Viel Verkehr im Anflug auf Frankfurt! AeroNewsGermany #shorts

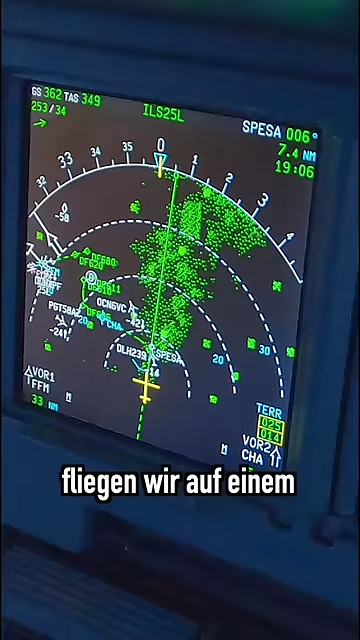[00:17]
Nach Speser fliegen wir auf einem nördlichen Steuerkurs ganz einfach erstmal weiter.
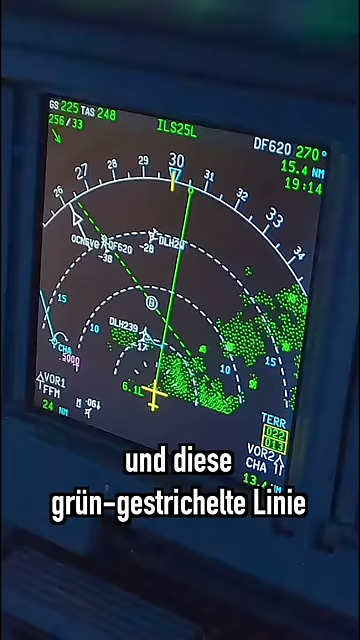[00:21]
Und diese grün gestrichelte Linie, auf die wir da gerade zufliegen, das ist dabei die verlängerte Anfluggrundlinie auf die Piste 25 links.